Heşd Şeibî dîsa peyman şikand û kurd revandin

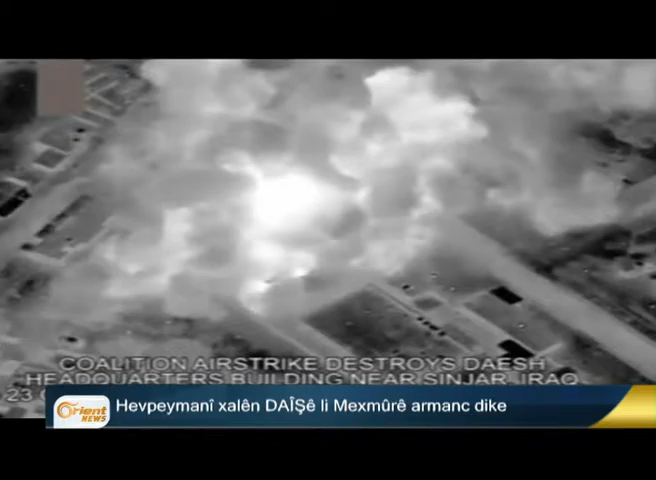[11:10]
کرن و در انجام او اپراسیونه دا بارگه این چطه این بتوندی هاتن هلوشاندن. هر وها هجمارک تروریست جی هاتن کشتن.